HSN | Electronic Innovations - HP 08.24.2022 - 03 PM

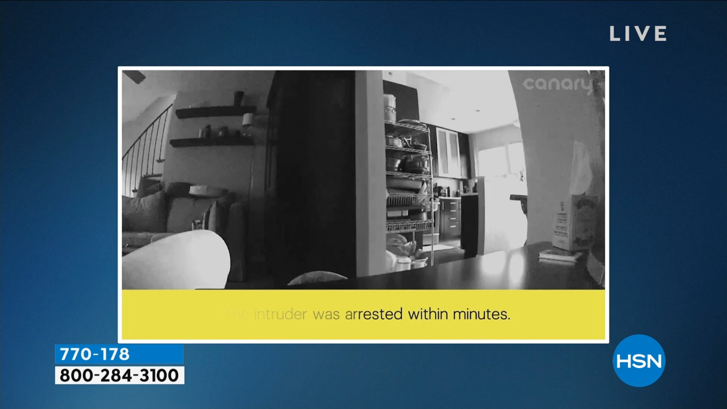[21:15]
This has person detection, so it gives you smart motion detection alerts.